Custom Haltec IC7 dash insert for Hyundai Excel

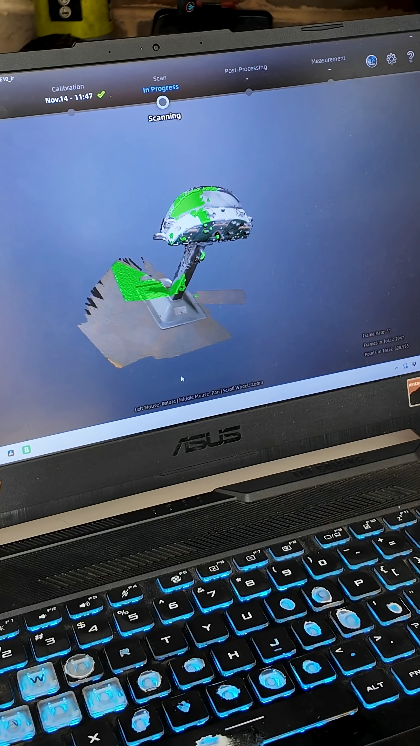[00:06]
so I pulled the gauge cluster out of my Excel and scanned it fully and